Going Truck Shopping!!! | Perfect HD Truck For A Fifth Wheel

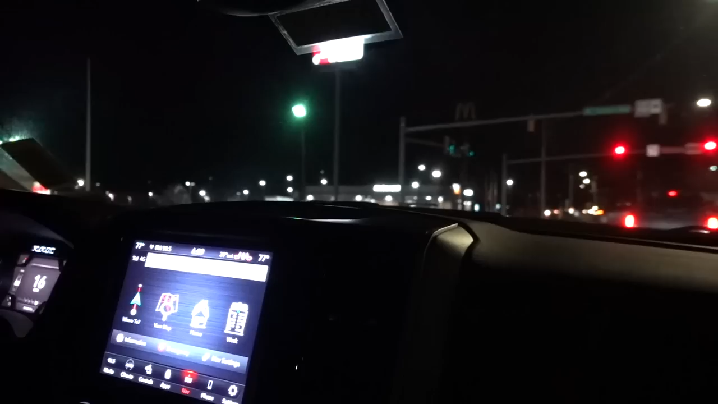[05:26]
cool and so this is the 8.4 like i was saying
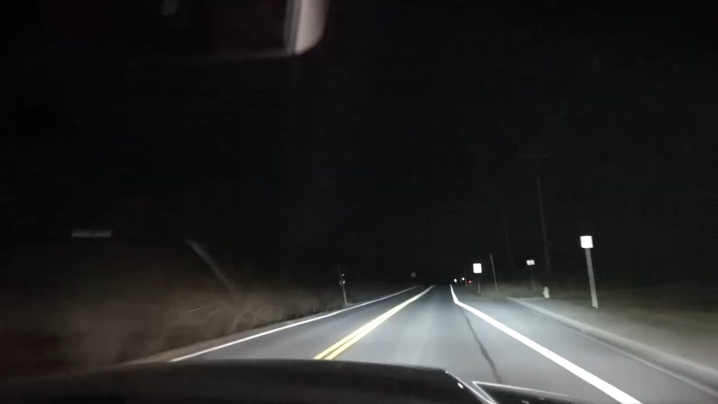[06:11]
you're pretty good though wow nice high beam i'm gonna click the fog lights on really quickly too so you guys can see them you know this is with the fog lights on too so it puts out a little bit more light on the sides here and these lights are really good i was gonna say dude lights up sheesh
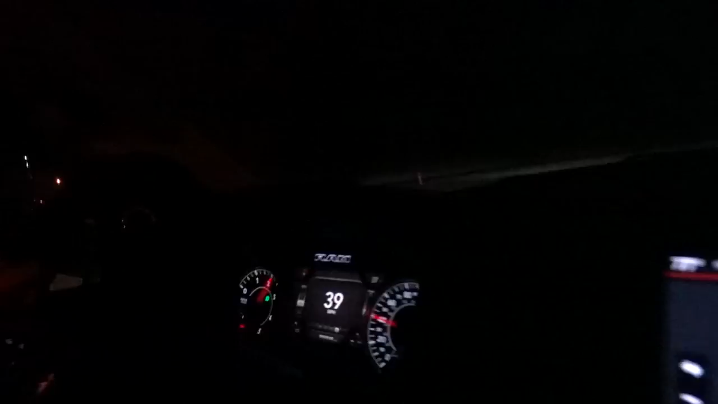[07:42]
there you go there you go look at that acceleration